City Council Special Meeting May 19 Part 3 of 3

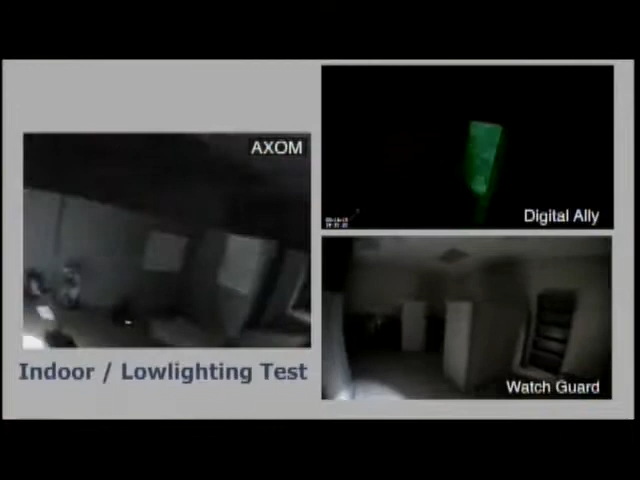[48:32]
So, this kind of gives you an idea of low light. You can see the digital alley. It's very difficult to see. The axon camera is much,
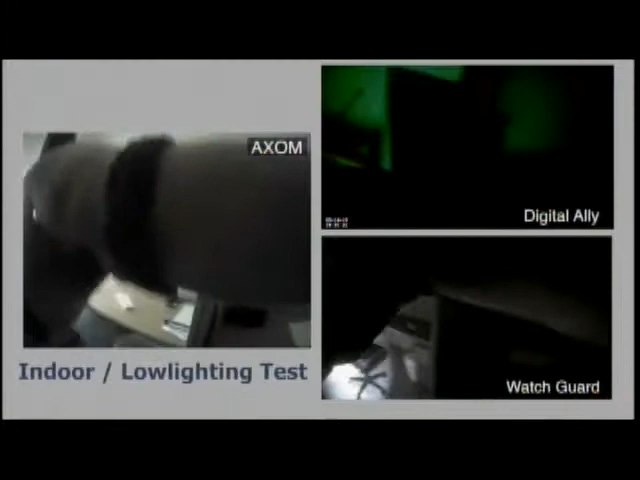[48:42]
much clearer in that low life situation, low light situation.